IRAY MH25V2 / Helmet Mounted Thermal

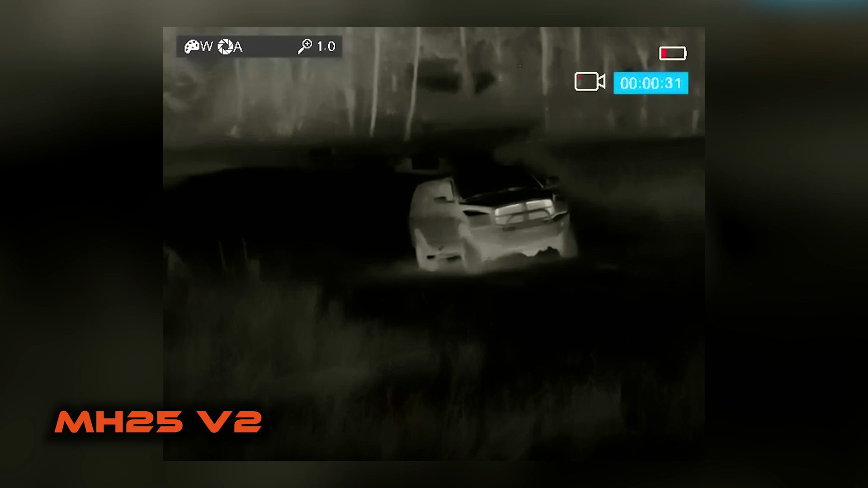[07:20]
animal or that thing that I'm looking for. It creates a dynamic that would be a lot more entertaining to watch via
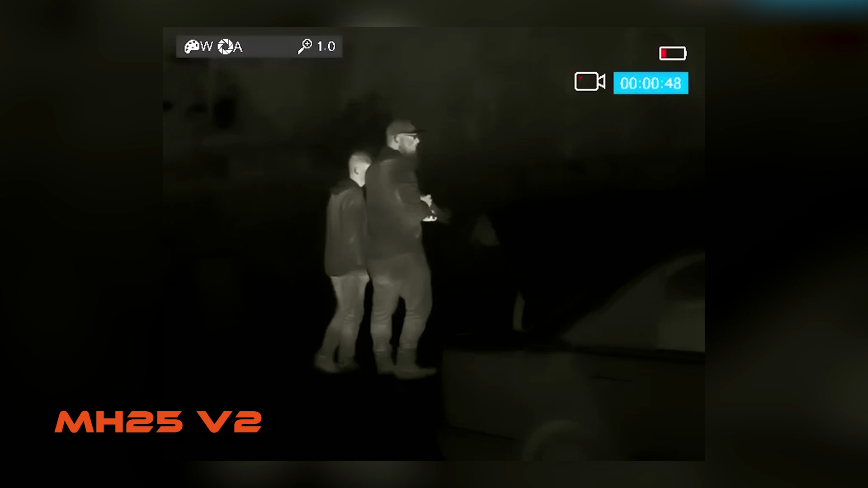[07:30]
video if I could show you what I saw with my helmet before I transitioned to my weapon,
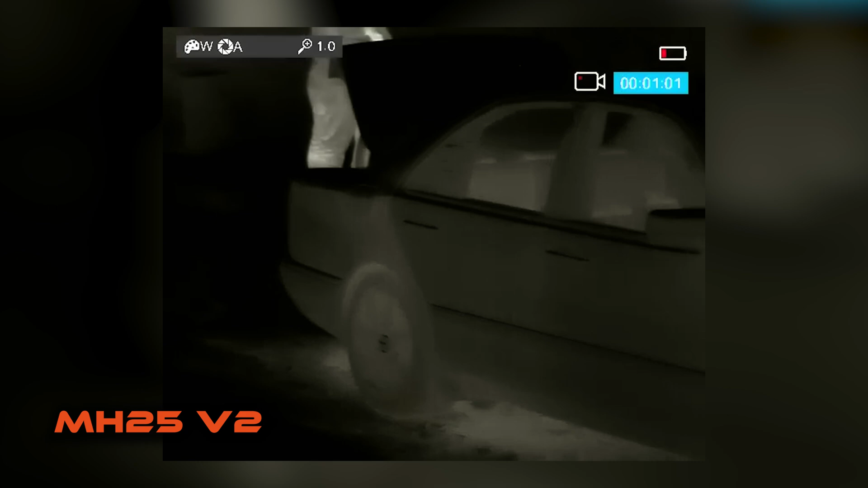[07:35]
and now the V2 unlocks that capability.